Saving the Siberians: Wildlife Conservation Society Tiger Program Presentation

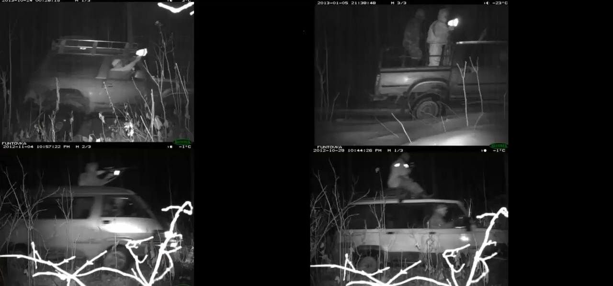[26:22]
These are all pictures of people out spotlighting, using lights to identify ungulates, prey species, or deer or wild boar, or even tigers who often use these roads during the winter, especially because it's easier to walk.
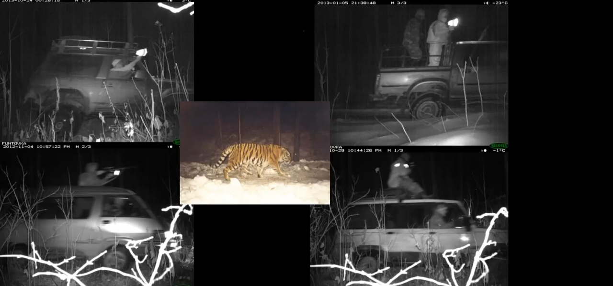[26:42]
And these are opportunities for poachers, an easy way for poachers to kill either deer and wild boar, or the tigers themselves. And so these roads are multiplying as the logging companies go further and further into the remote areas and are becoming a major problem for tiger conservation.